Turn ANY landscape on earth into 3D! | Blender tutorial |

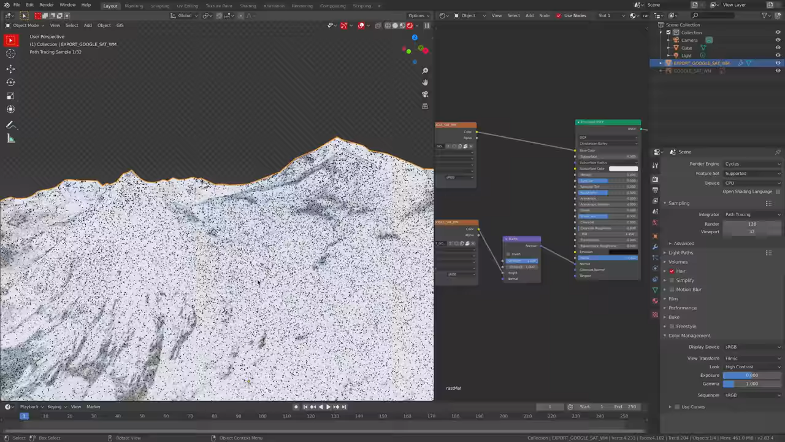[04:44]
3d on the little uh smaller scale um with now plugging the